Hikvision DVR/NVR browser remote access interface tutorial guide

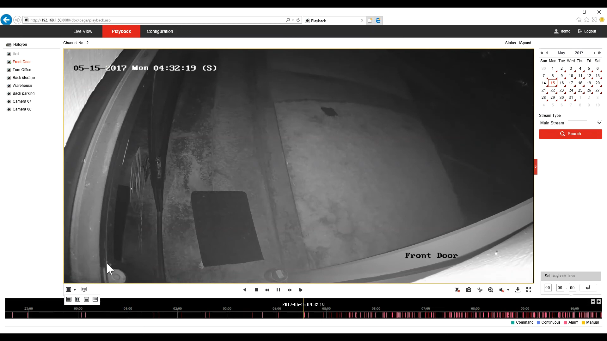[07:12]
And just change to one view. Now you can stop the camera. You can go to the next event, to the previous event. You just scroll wherever you want.
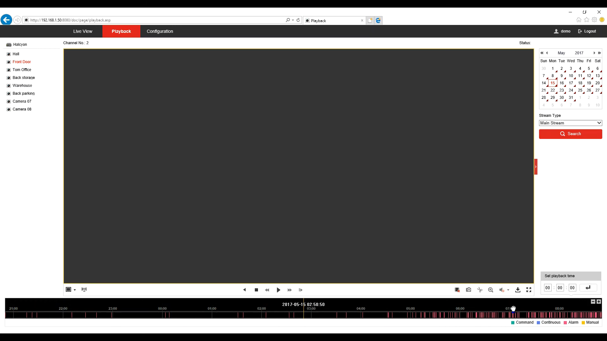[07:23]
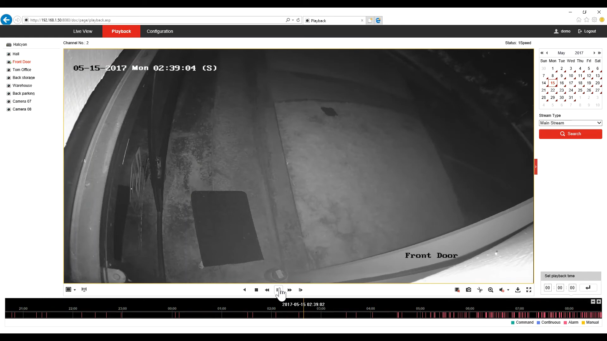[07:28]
Now if you want to save a snapshot, just tap the video. You have the snapshot capture button. And in my case it will save the picture on the desktop. If you want to download the video, the video event, you're going to click on the download button.
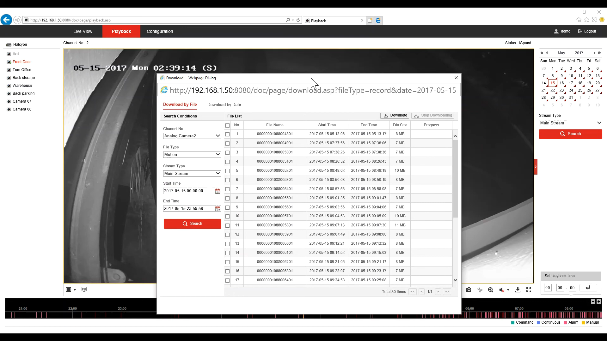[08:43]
So the last video that we view was 2 am. So this is May 15th, 2 and 5 minutes. I will select this video.